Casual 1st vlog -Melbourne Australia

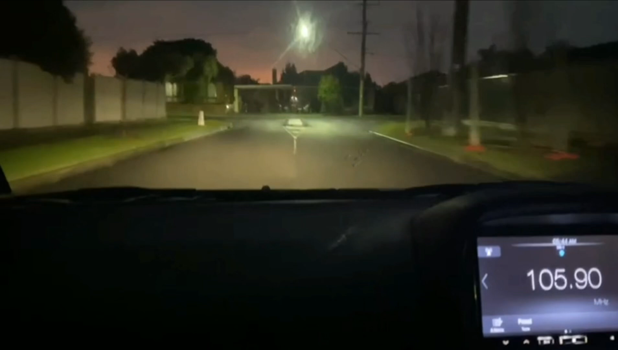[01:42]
سورج دھلتا جا رہا ہے موسم زبردست ہو گیا ہے ملون کا ملون کی شامیں بہت رنگید ہیں بہت سر موسم ہے اور اب ہم اپنے مارکٹ کی طرف سے دعا کرے بس ہمیں گوش مل